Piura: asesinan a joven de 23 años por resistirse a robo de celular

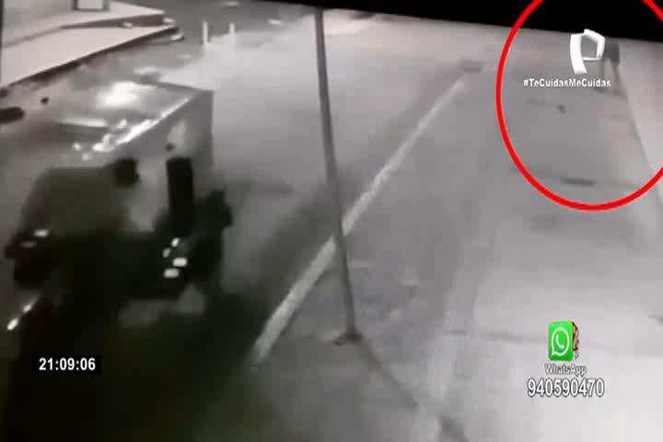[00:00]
Salió a conversar por teléfono a la puerta de su casa, pero un delincuente se cruzó en su camino y acabó con su vida en un instante.
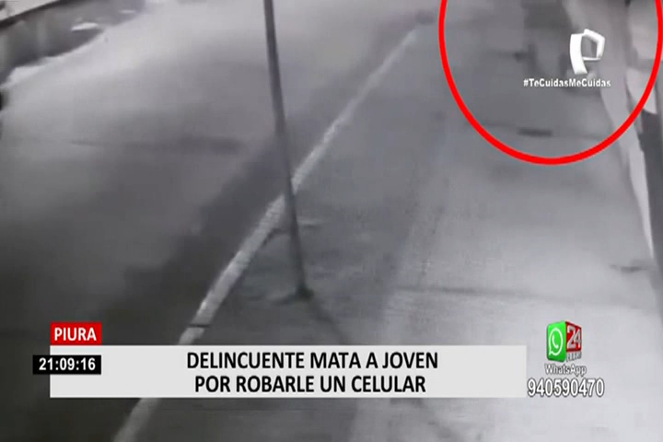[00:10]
La cámara de seguridad de un agente bancario captó el momento en el que una joven madre
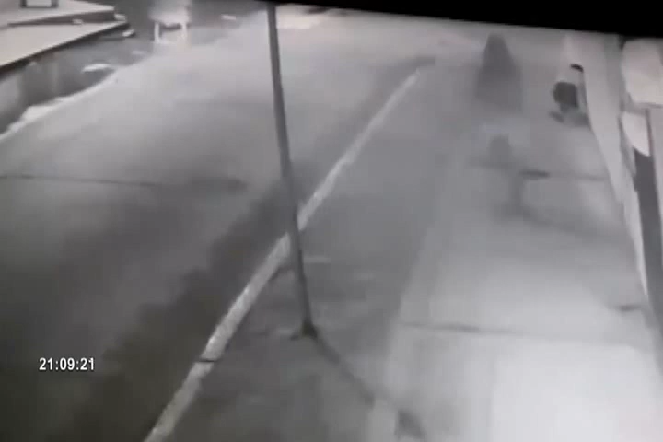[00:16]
de familia de 23 años fue asaltada y asesinada.
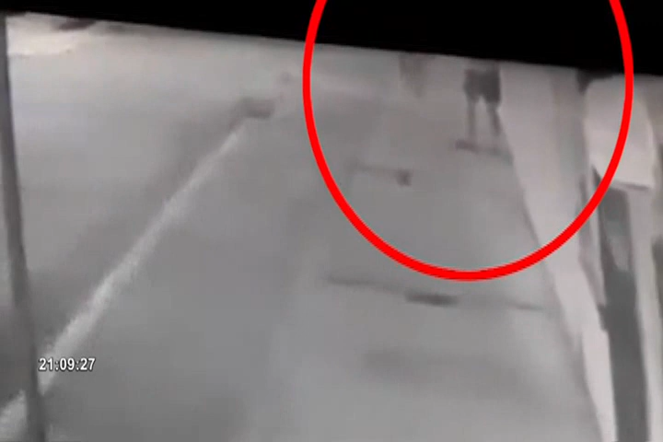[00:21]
Yulisa Quevedo Encalada salió de su domicilio ubicado en el asentamiento humano Santa Teresita, en la provincia piurana de Suyana, cuando de pronto pasó un delincuente y trató de arrebatarle el celular. Sin embargo, la joven opuso resistencia y el lampón le disparó en el pecho. Al ver que la víctima yacía herida mortalmente en el piso, salió corriendo, pero luego regresó para recoger el aparato telefónico y escapar de la escena del crimen,